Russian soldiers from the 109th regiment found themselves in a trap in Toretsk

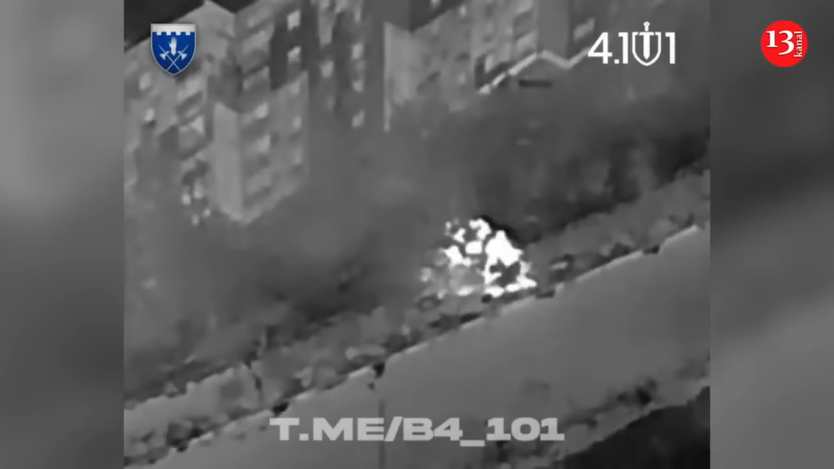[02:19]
The plan is clear. Bomb the occupiers with drones, attack with infantry, and demolish every building the enemy can turn into a defense position.